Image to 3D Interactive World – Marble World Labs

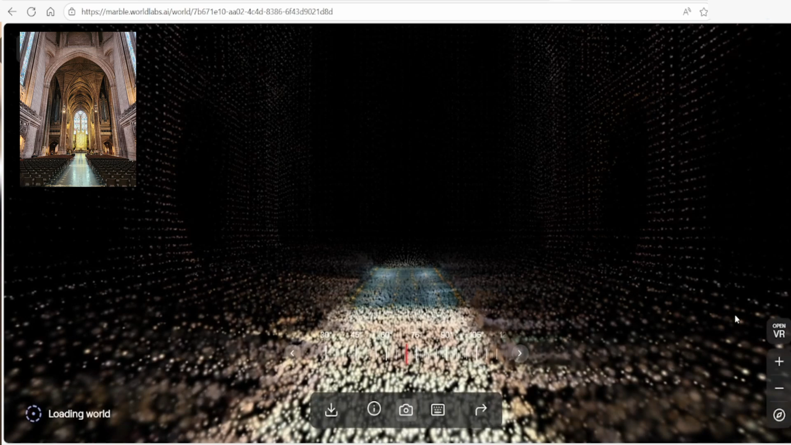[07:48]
Here I have a photo of an empty cathedral, and it can be transformed into an interactive environment. It keeps the style of all the arches and ceilings, though some elements like the seating and benches lack detail and fade away.